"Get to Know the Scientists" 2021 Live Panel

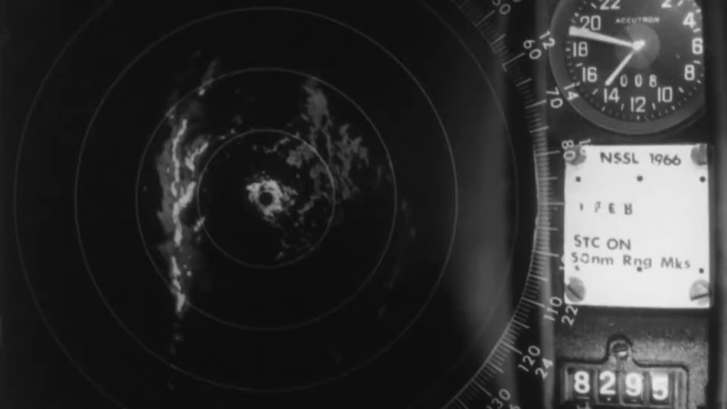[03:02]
but a good radar that could measure precipitation out to about 50 miles and tell you at least the structure of storms.
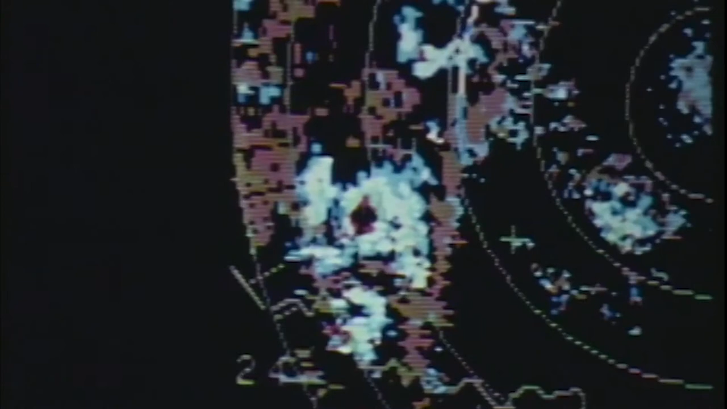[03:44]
and especially a certain kind of radar called Doppler radar.